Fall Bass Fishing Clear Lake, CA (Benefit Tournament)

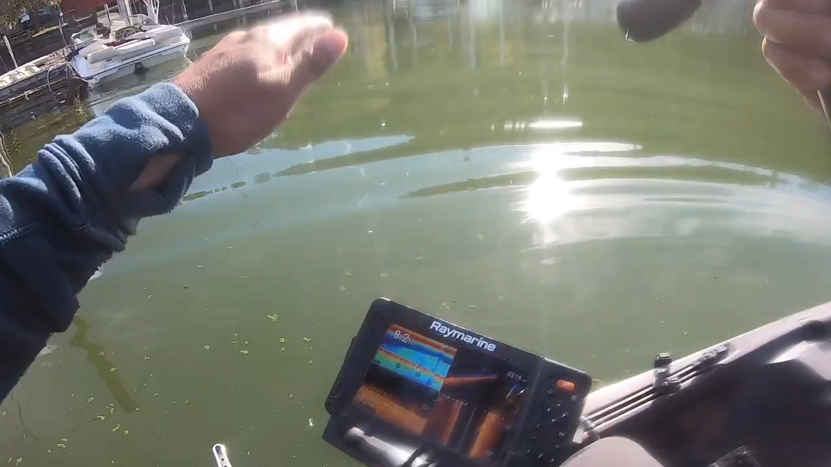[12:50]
I mean, you can, and the screen all day has looked like that, just completely choking the bottom of this lake. And it's not just shallow too. It's like out in the middle. Actually, even thicker out in the middle.
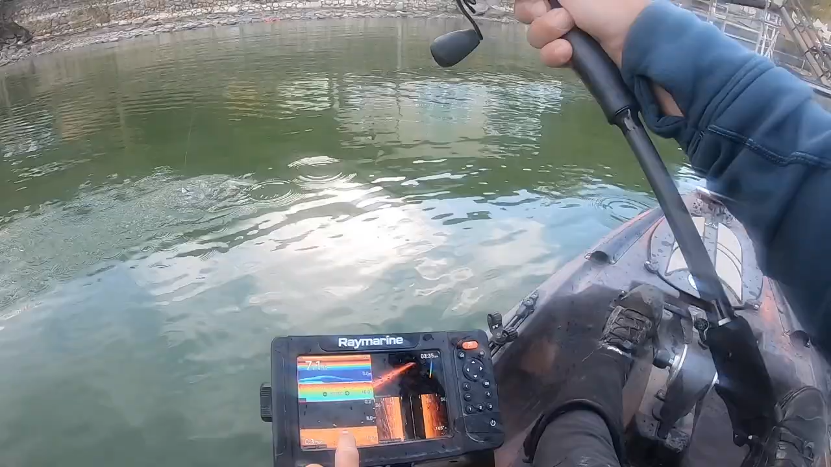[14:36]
There's like a bunch of them streaking right underneath me. You want the other one for tonight, at least?